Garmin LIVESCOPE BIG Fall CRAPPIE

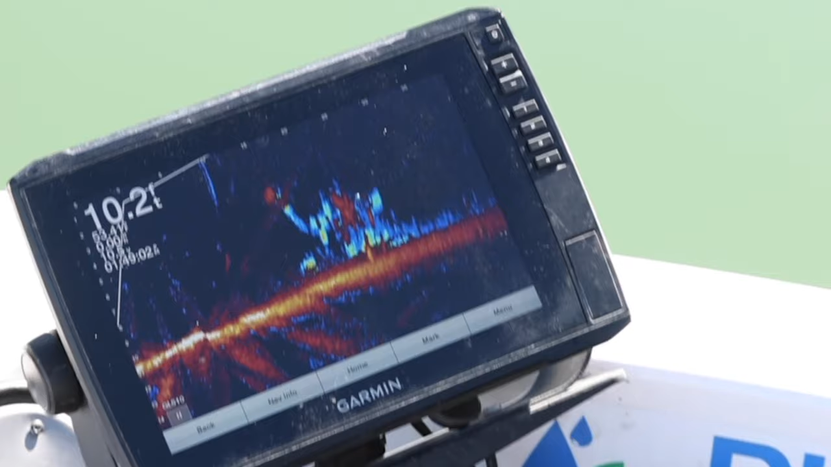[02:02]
Tree. Big crappie. Might get the net from this guy.
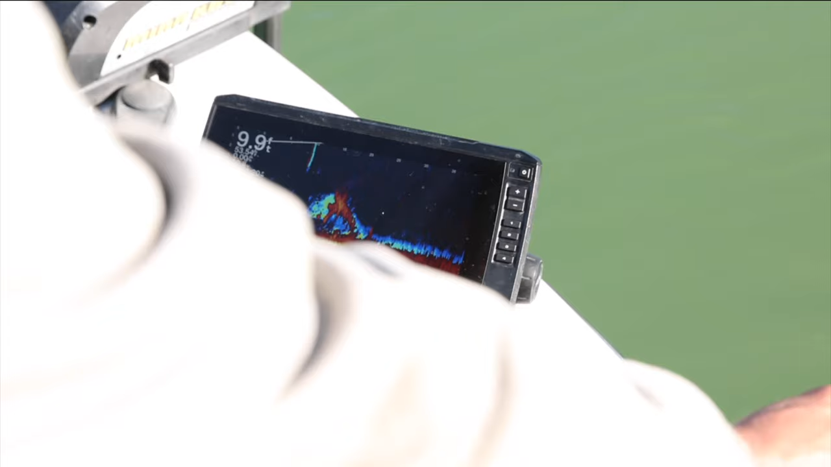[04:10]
Still hoping one will come up.
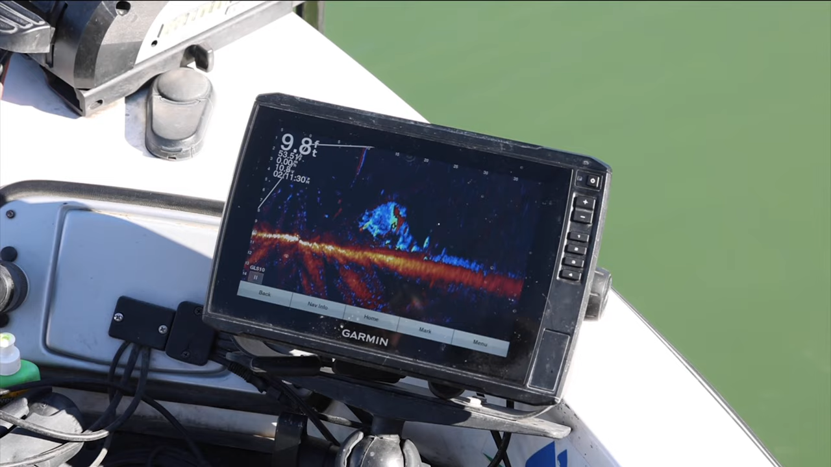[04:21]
On screen: depth 9.8 ft
I just keep trying at different angles like that, and you'll eventually land right on them. There's some farther back there.
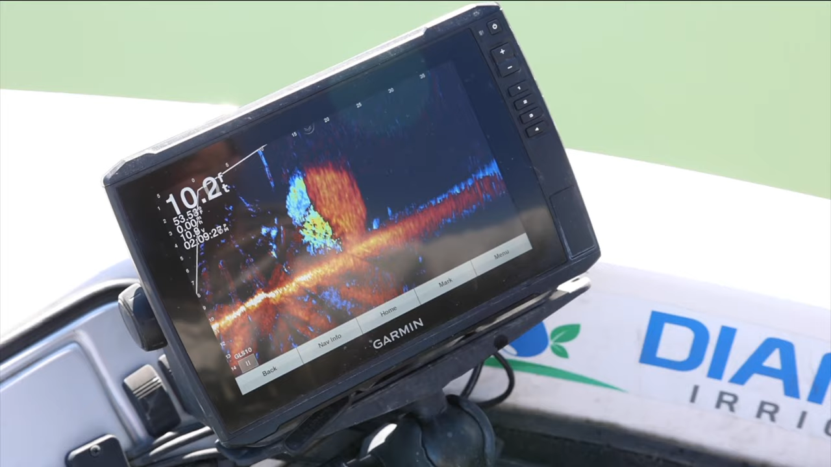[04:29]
I mean, that's the bait. That's why they're all here. Huge bait bowl.
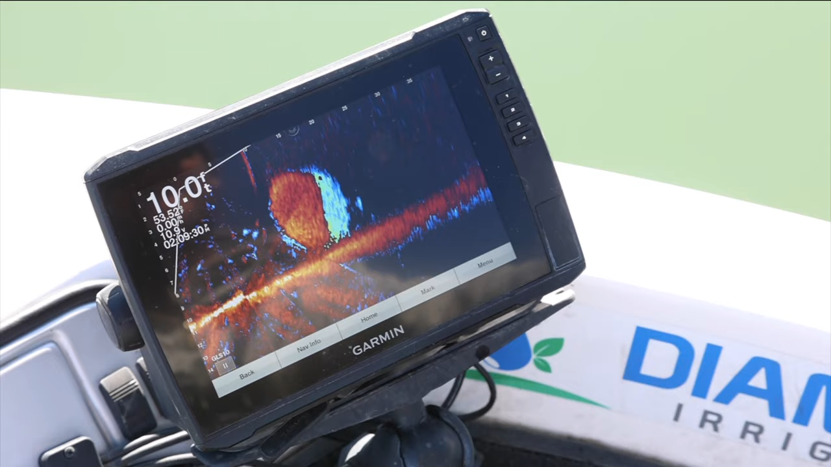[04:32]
Mm-hmm. Right there, dropping. See what's coming?